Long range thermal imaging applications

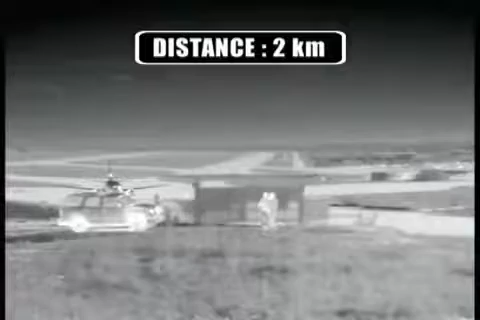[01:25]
The FLIR Systems HRC is available as a thermal imaging camera only or as a multi-sensor. The multi-sensor is mounted on a robust pan tilt.
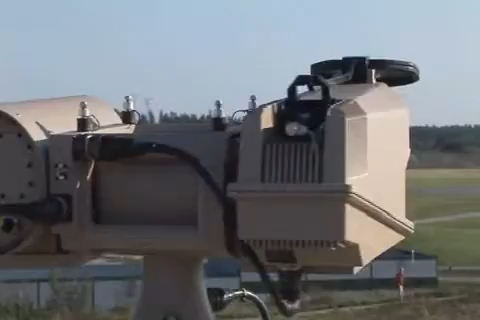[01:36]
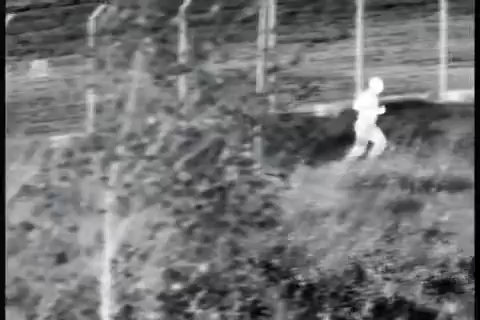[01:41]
Joystick operation allows the operator to see 360 degrees
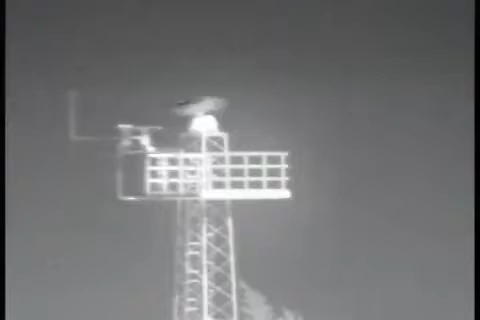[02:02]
If an object is detected by the radar, the camera will automatically turn in the right direction and give you a visual image of the blip on your radar screen.
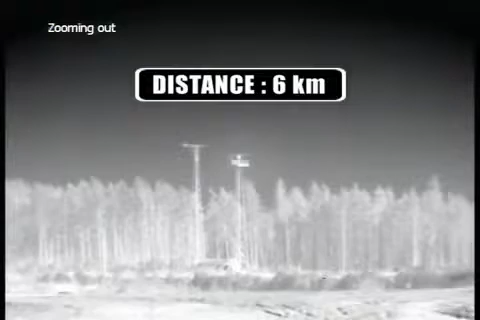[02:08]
The precision fast pan tilt system also allows for easy tracking and following of fast moving objects.
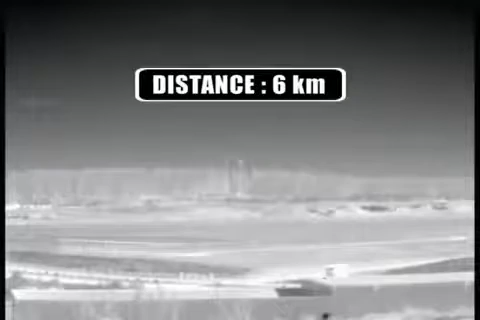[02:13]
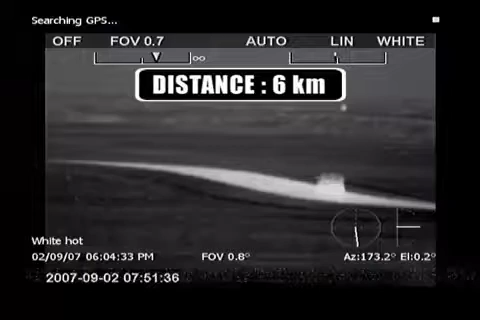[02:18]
In the multi-sensor configuration, the HRC consists of the following elements. A thermal imaging camera.
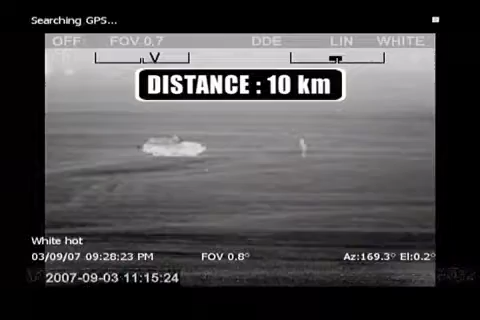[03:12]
The HRC 40x490 zooms between an 18.8 degree and 1.5 degree field of view. For even longer range performance, the user can choose the HRC 59x735.
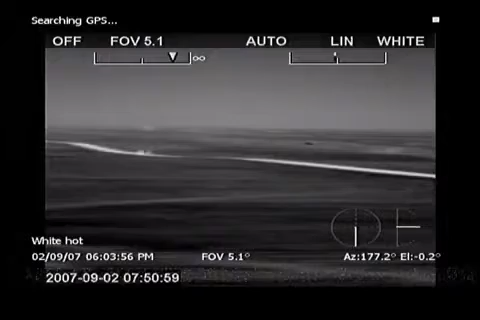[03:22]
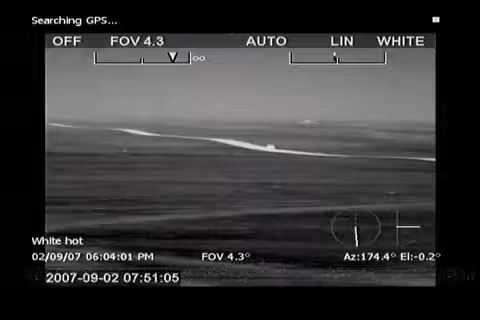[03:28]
It zooms between a 9.4 and 0.75 degree field of view.
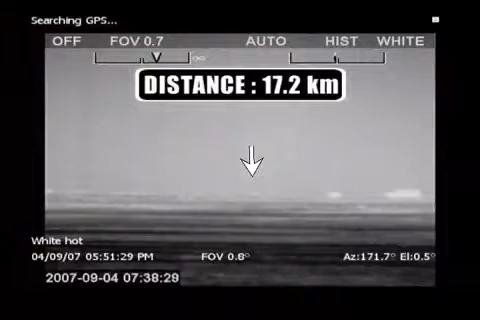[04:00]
Even in the desert where thermal contrast is extremely small, human targets and small cars are detected at a distance of more than 17 km.
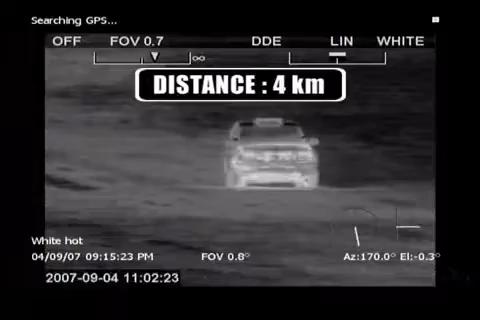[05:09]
you can identify a target the size of a human object at no less than 4 km.
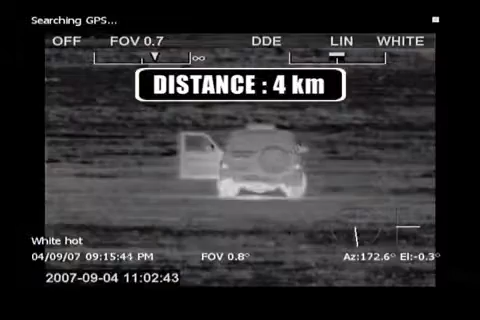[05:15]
Identifying a 2.3x2.3 meter object can be done at approximately 9 km away.